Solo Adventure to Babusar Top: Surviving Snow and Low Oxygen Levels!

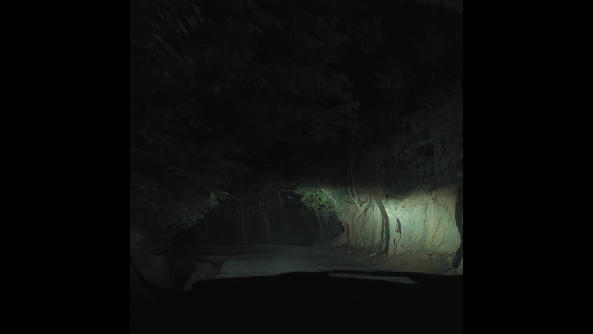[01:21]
रात की ट्रिप में होता है कि आपको दरख्तों के अलावा कुछ और दिखता है नहीं ज्यादा, खासतौर पर माउंटेन्स पे। और हम पहुंच गए हमारे पहला स्टॉप बालाकोट पे,